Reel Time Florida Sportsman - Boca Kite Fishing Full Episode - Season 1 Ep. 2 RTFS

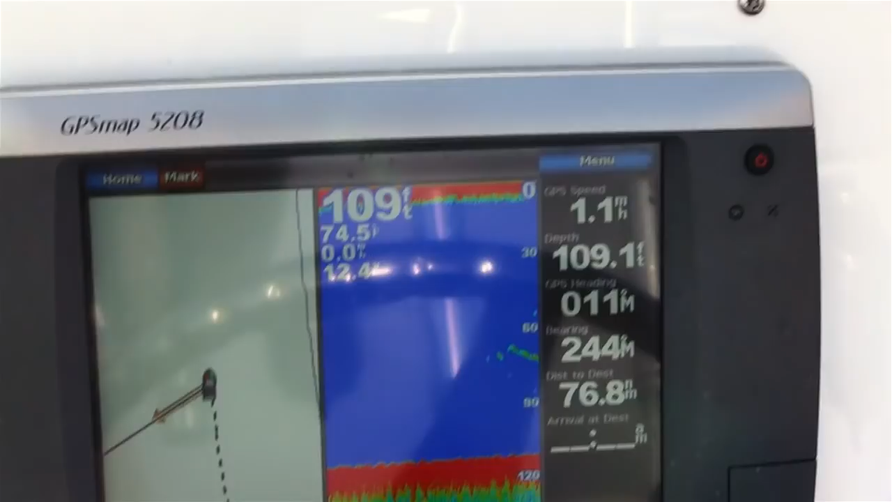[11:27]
We found the depth of water that we know they're at. We're gonna keep the boat fishing in that same area.